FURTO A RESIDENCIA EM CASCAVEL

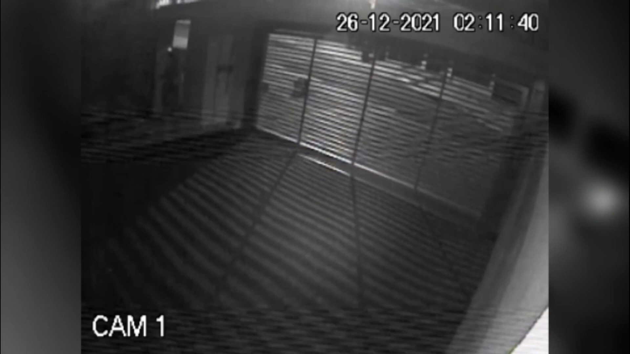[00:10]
O imóvel localizado no Jardim Nova York, nas proximidades do zoológico municipal, foi invadido durante a madrugada de ontem. Nas imagens é possível ver os criminosos entrando na residência que não tinha pessoas no momento do furto. Segundo o relato do proprietário, foram levados relógios, joias, perfumes e certa quantia em dinheiro, e o prejuízo chegou aos 15 mil reais.
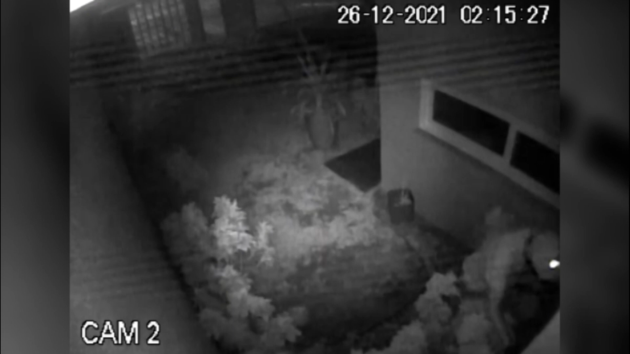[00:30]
Denúncias devem ser repassadas para as forças de segurança pelos números 153, 190 e 197. David Alain para a CGN, a informação em tempo real.